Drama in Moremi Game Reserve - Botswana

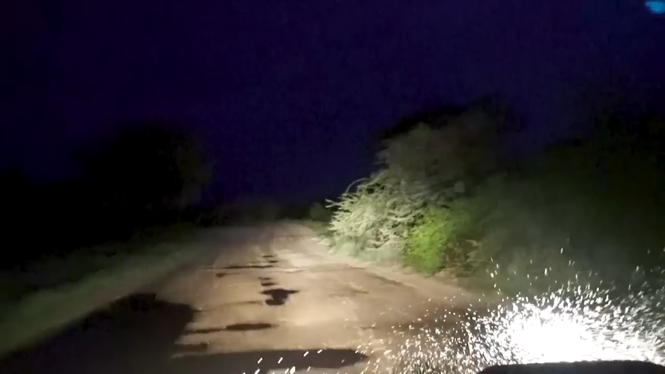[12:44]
We made it safely to the tar road. Robert and I took Monty through to Maud. Sandra had supper ready when we returned. What an experience. We had an exciting, eventful day in Moremi. And a visit to Moremi should be on everybody's bucket list.